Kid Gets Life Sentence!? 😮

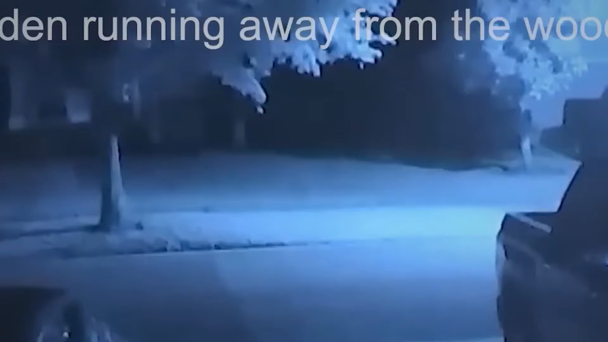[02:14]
In this CCTV footage, you can see he's carrying something, which most likely seems like his shoes. Aiden thought he'd gotten away with the crime he so desired to do after all this time, but little did he know, soon he'll be caught.